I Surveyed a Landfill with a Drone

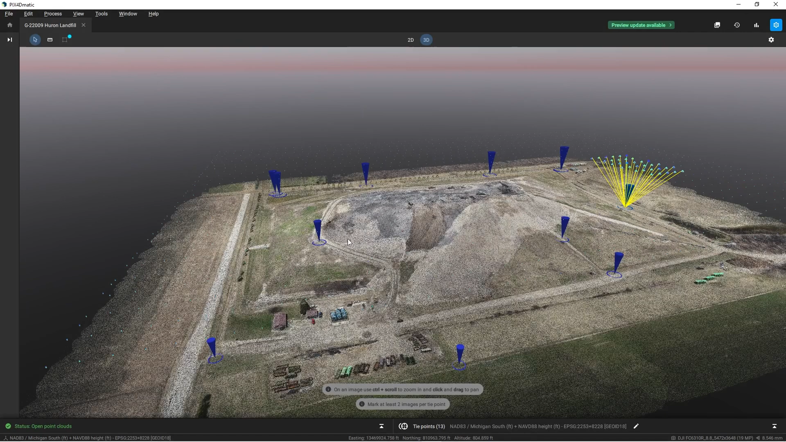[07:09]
Here you can see a nice dense point cloud of our entire project.
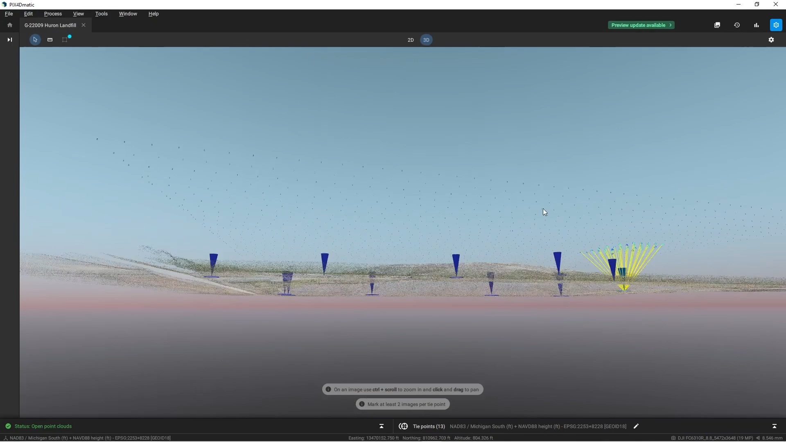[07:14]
I can rotate and take a look at different aspects of this project. And after combining all of the images together, we can see here is the giant ortho image.
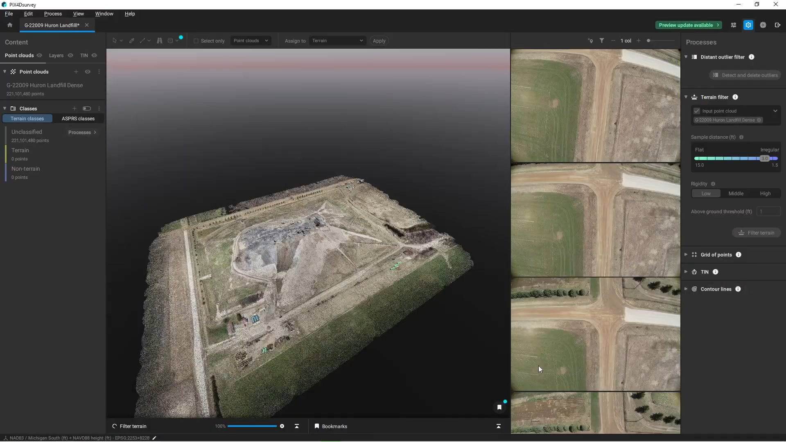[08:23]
And there we go. Now our site is yellow and it looks like blue. And the blue points are considered non-terrain points and the yellow are terrain points.
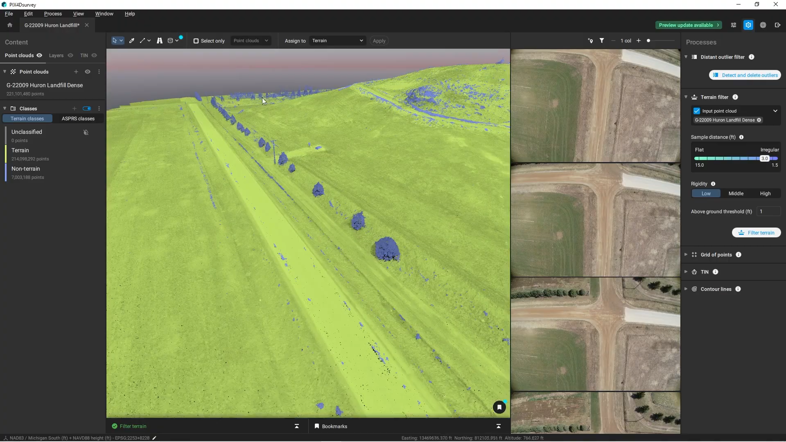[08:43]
So zooming in here, I can see all these trees got picked up. The light pulls. It looks like a car, a few other random spots. And so I'm going to just turn off our non-terrain points. So we are just left with a point cloud with all of our points that are a part of the terrain.
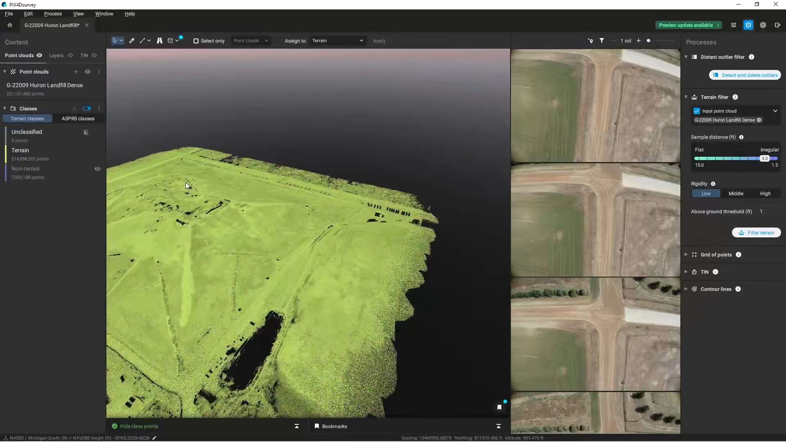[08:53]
Next, I want to simplify this point cloud. So I'm going to create points on a grid. So we'll come down here to grid of points.
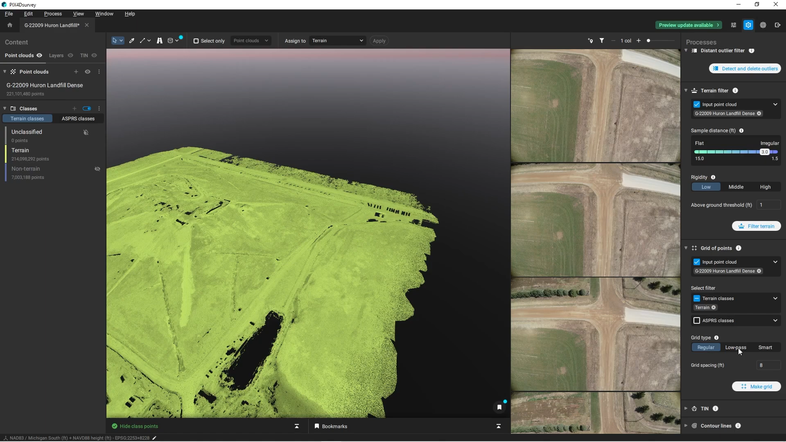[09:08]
And we only want to create points from the terrain classification. Now I have between regular, low pass and smart. I'm going to just select smart. That way it's going to create the most optimal points that are going to create me the most accurate model.
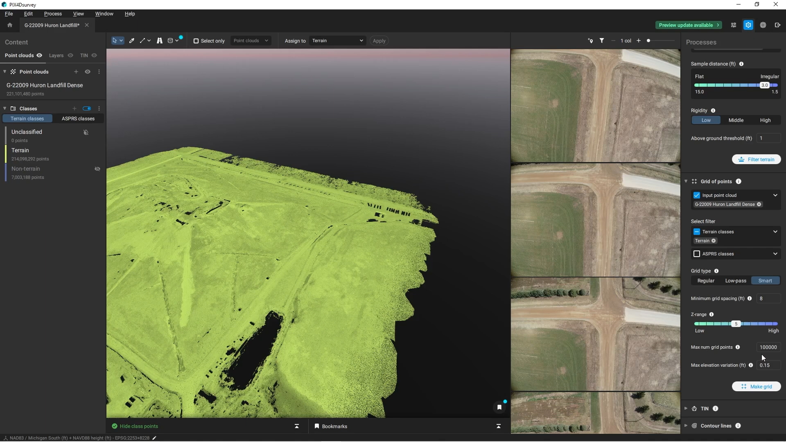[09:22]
Z range. I can raise this up just a little bit because we do have some varying points. And I want to generate 10,000 points with a maximum elevation variance of 0.15 feet. I'm going to create my grid. Okay. And the grids have not been created.
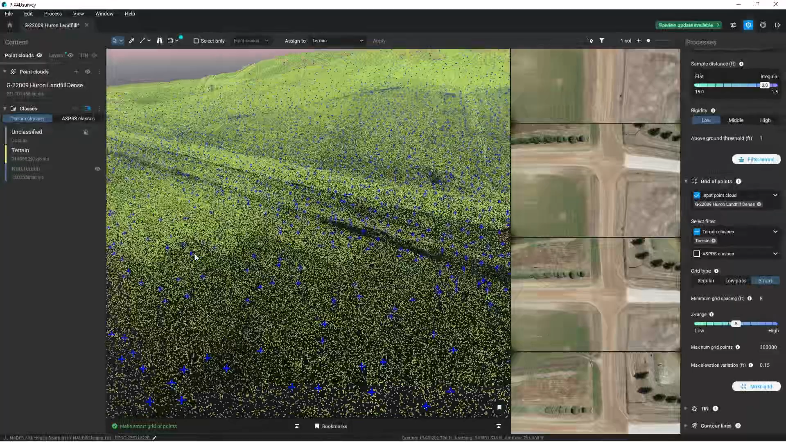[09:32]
And zooming in, I can see all the little blue plus signs. These are all points that were created on the terrain classified points.
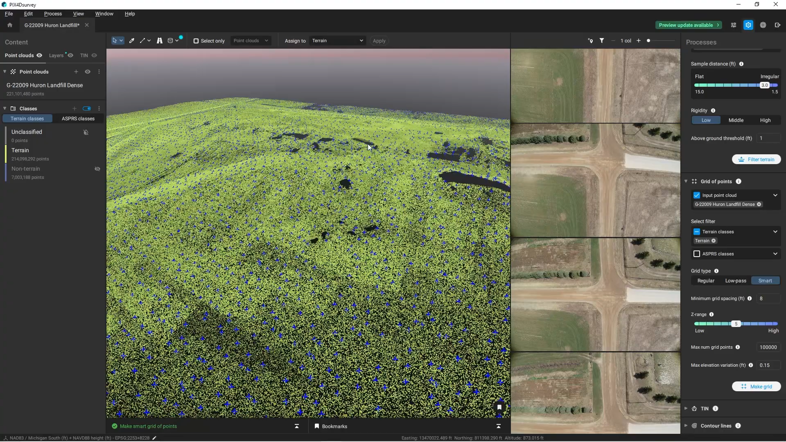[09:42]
Okay. That's looking good. I'm going to turn off the point cloud completely. So I just have my blue points and that's actually kind of hard to see.
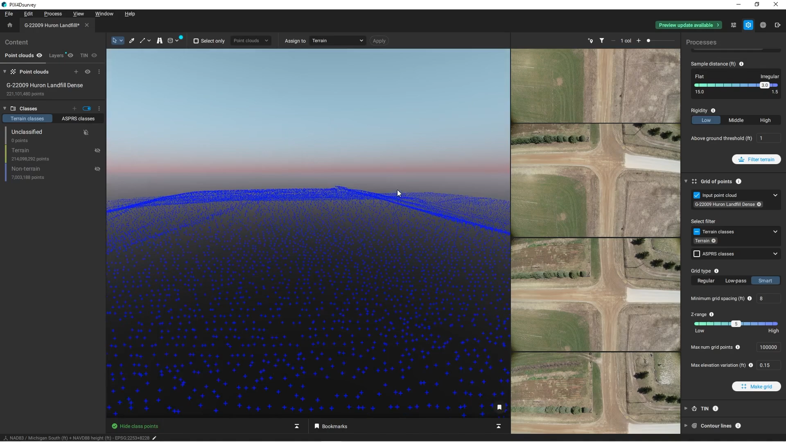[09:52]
Oh, this is a little easier now, but you can see we've got all of these points. And with those points, I'm going to open up the 10 menu, my 10 creation.
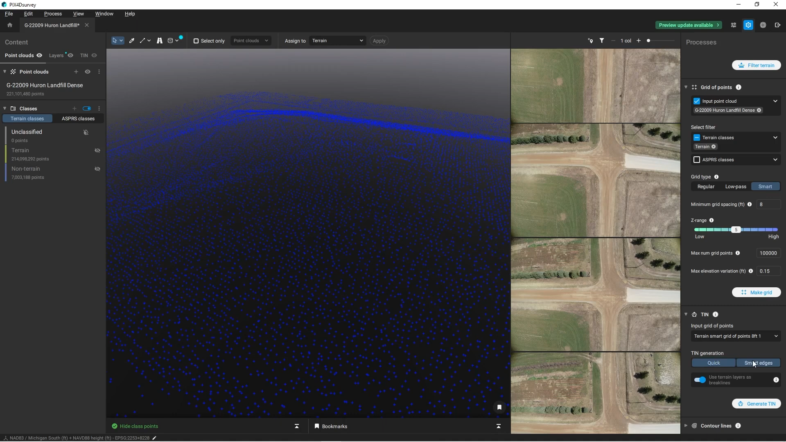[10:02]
I'll do a smart edge. And if I had break lines, I could include those brick lines. I didn't do any break lines because I just want a rough model. So we'll go and hit generate 10.
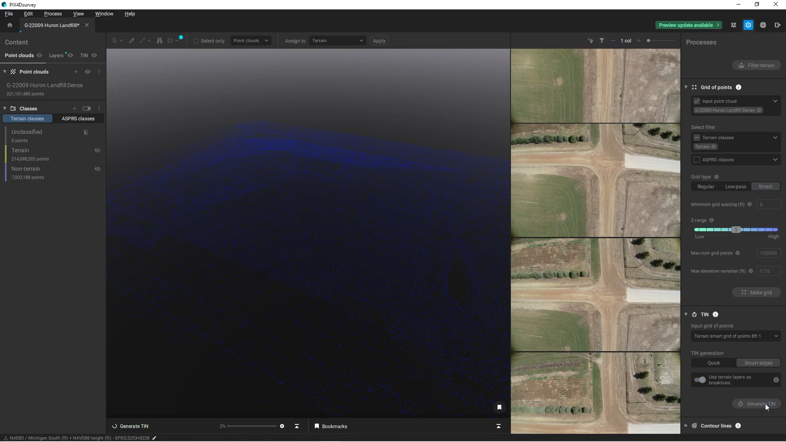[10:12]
And there we go. We've got our 10 for our project. Last step. I can generate some contour lines and there we go.
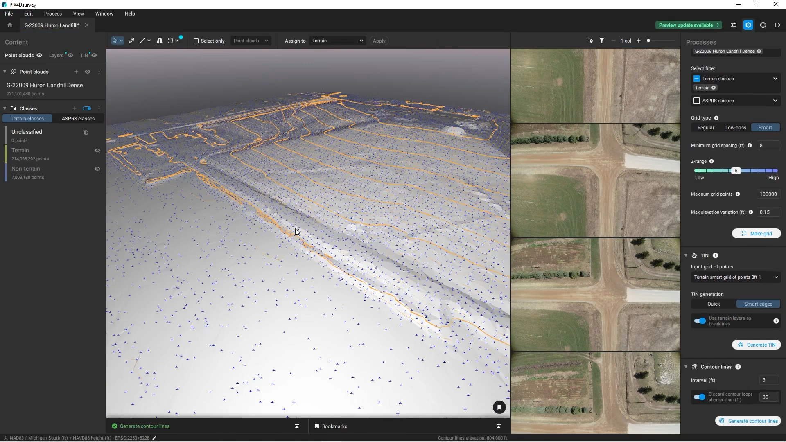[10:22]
Now we see the contours. If I turn off the tin and the points, I can just look at my contours and get a really nice surface model for my landfill.